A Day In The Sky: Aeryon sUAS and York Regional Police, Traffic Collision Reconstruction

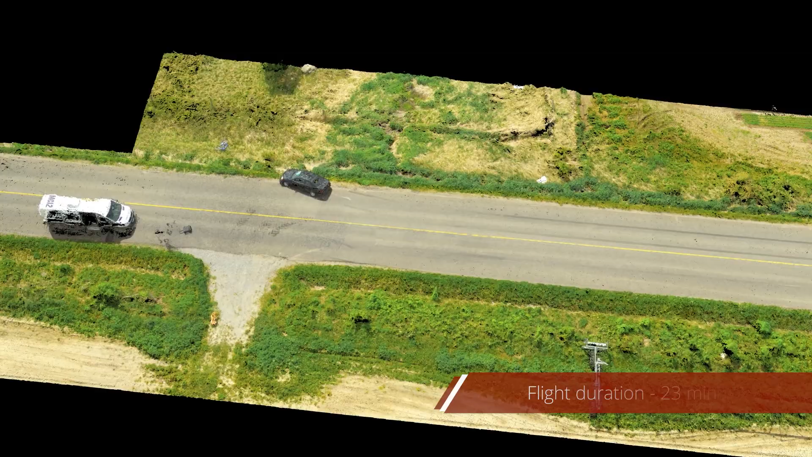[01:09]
Data can be captured in high detail including 3D and output for use in popular crash reconstruction programs used by investigators.